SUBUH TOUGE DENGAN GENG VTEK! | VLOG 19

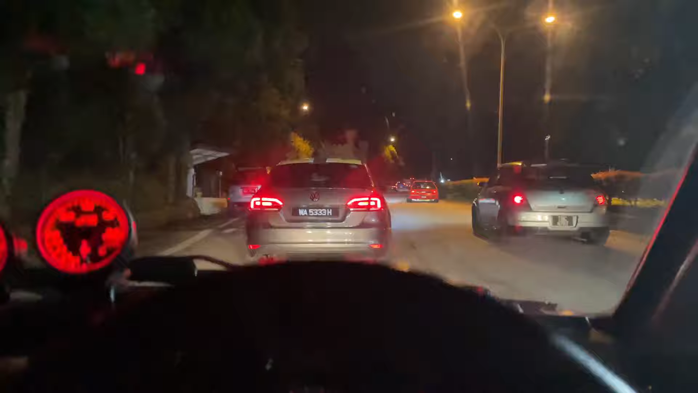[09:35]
Okay, dah sampai kat area masjid. Ah, tak nampak apa mat, gelap.